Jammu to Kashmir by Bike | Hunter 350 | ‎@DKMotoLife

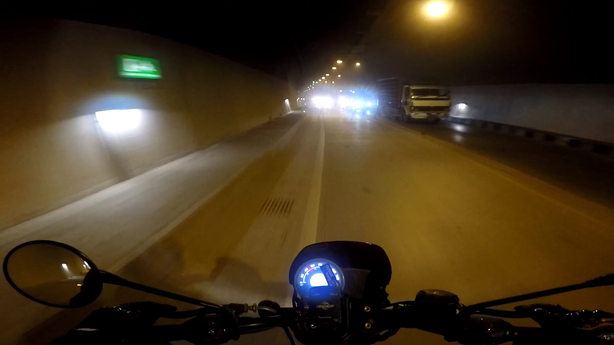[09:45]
ये जो टनल है ना, ये 9 मीटर मतलब 9 किलोमीटर की टनल है और सिंगल लाइन है। बंदे बोर्ड के अंदर बहुत जाम लगा हुआ है इस चक्कर में ना, एक घंटे से रुका हुआ था, देख रहे हो।
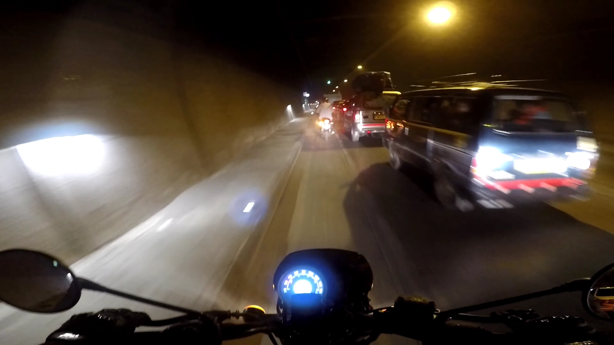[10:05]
अच्छा ये जाम लग रहा है यार गगन, अभी तक जाम निकल नहीं पाया अभी तक यार, हम एक घंटे से लगभग बाहर खड़े ना। फाइनली जो है टनल के बाहर आ गए हैं, मतलब आने ही वाले हैं,